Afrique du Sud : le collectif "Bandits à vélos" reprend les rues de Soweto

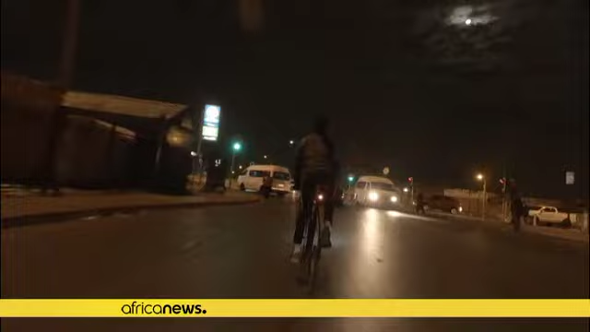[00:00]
A la nuit tombée, de nombreux cyclistes envahissent les rues de Soweto, en Afrique du Sud.